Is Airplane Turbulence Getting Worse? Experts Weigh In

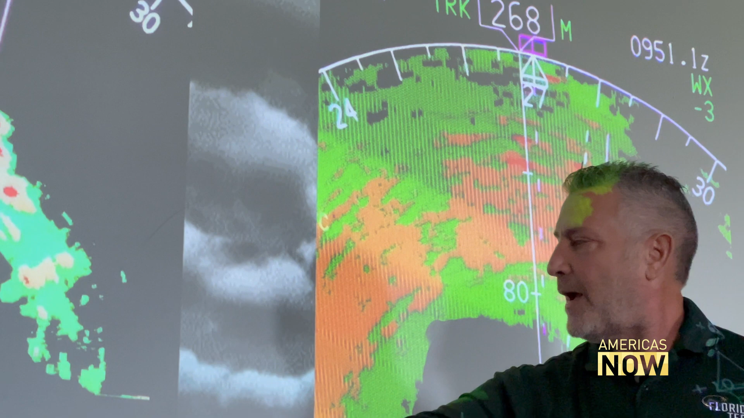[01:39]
over here you might even consider going around it on this side as a pilot who has flown the globe he believes some areas